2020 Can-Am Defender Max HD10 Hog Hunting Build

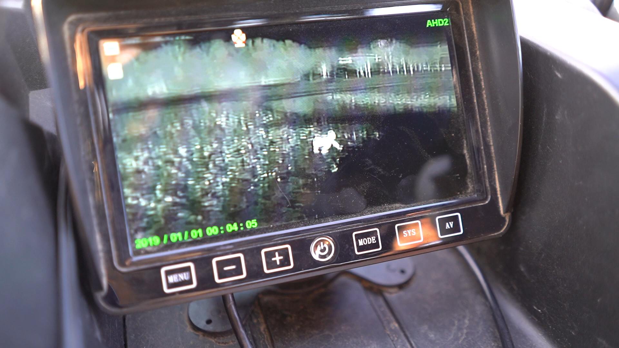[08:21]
Then this thing will warn you if there's a deer coming or there's a person or something in the road and you get an alert.